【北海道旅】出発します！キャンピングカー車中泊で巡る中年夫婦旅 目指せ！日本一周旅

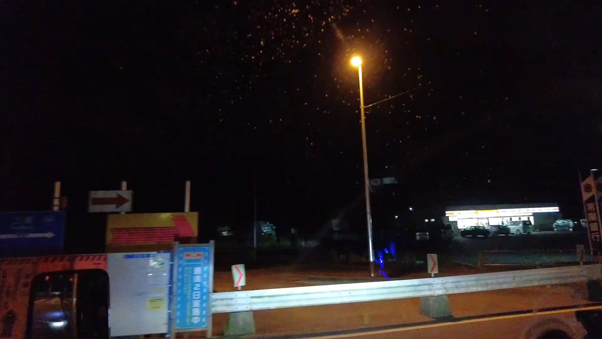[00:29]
メロンソフト発見だよ。あ、俺ゴールセコマ来た。